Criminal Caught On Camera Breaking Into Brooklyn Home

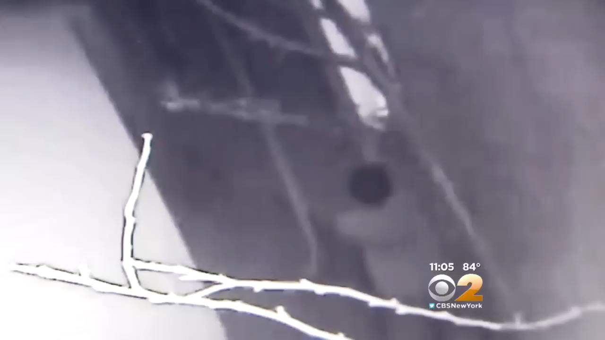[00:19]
AROUND 1 IN THE MORNING YOU SEE THE MAN PRY OPEN A WINDOW AND REMOVE THE SCREEN FROM THE Guggenheim FAMILY'S HOME ON AVENUE J IN MIDWOOD, BROOKLYN.
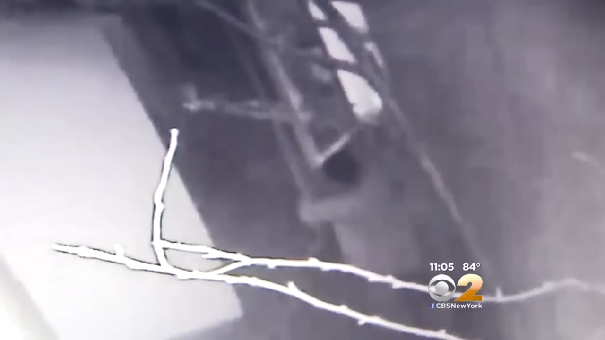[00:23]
ALL WHILE THE UNSUSPECTING FAMILY WAS INSIDE. THERE WERE 11 PEOPLE THERE AT THE TIME AND, YOU KNOW, PEOPLE WERE AWAKE.
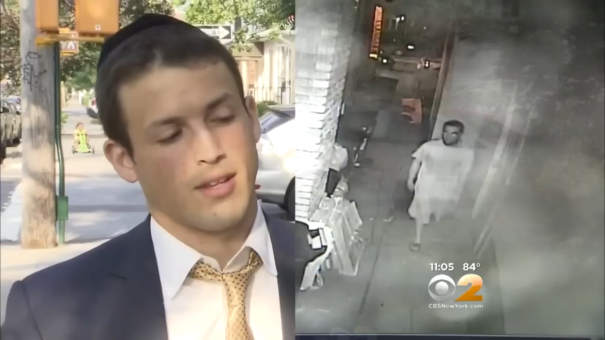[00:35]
AND NOBODY DETECTED HIM.
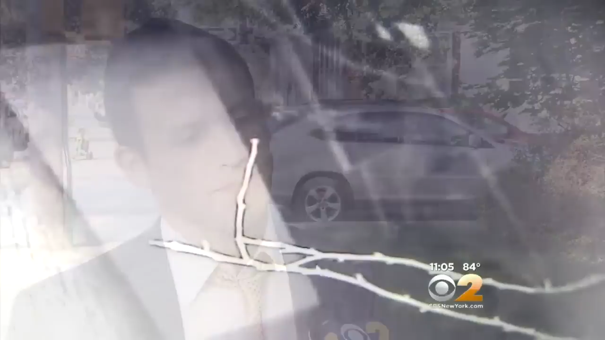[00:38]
YOU CAN SEE ONCE THE BURGLAR IS DONE HE EVEN PUT THE SCREEN BACK ON THE WINDOW THEN COOLLY WALKS AWAY WITH A LAPTOP. JONAH GUGENHEIM SAYS THE SUSPECT ALSO TOOK OFF WITH TWO CREDIT CARDS AND SOME
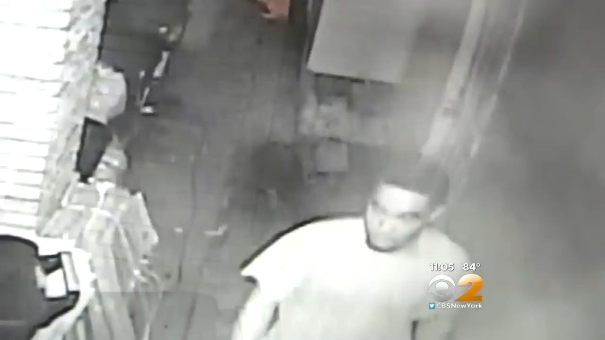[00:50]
CASH WHICH HE BRAZENLY GRABBED UPSTAIRS JUST FEET AWAY FROM WHERE SOME FAMILY MEMBERS WERE SLEEPING. JUST TO COME IN AND SO CONFIDENTLY AND COME OUT AND YOU KNOW, IT IS PRETTY, IN GENERAL, IT'S DEFINITELY A WAKE UP CALL.